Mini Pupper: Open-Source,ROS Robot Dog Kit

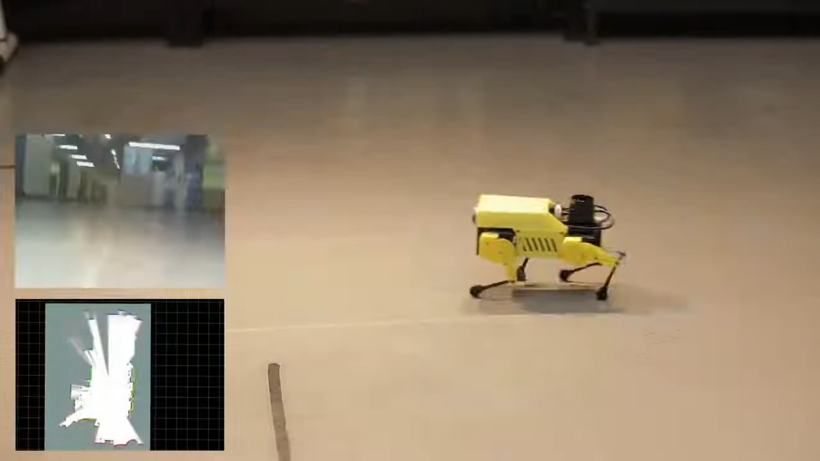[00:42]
With the map, Mini Pupper can answer, "Where am I?